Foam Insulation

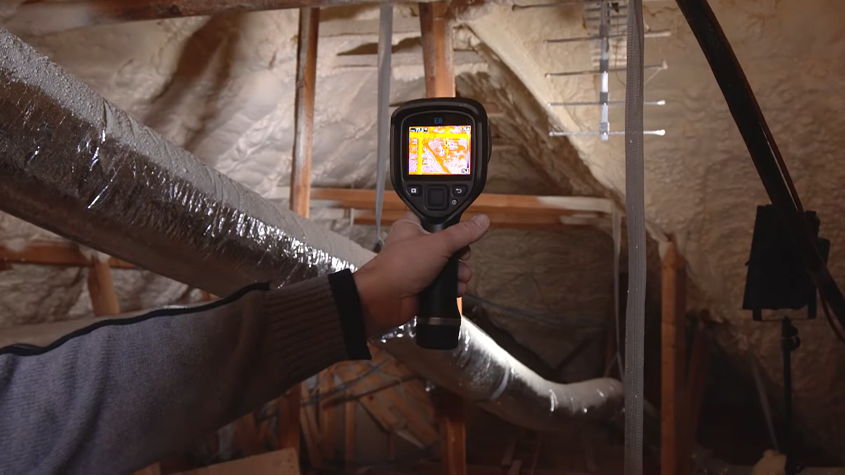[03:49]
So what I have here is a FLIR thermal imaging camera. What this does is this allows us to look at what the substrate temperatures are or what's behind the insulation or what's behind the wall.
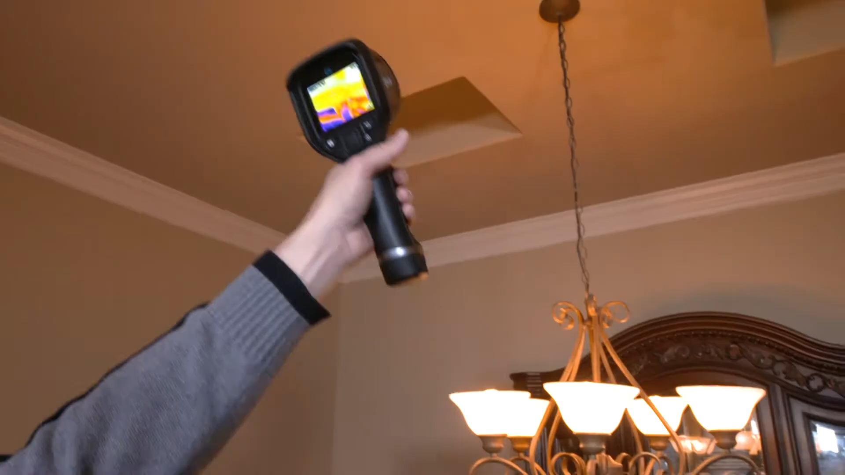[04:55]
But as you come down here and see where those fiberglass baths that we didn't address, they're running about 59 degrees. So the fiberglass insulation is no barrier.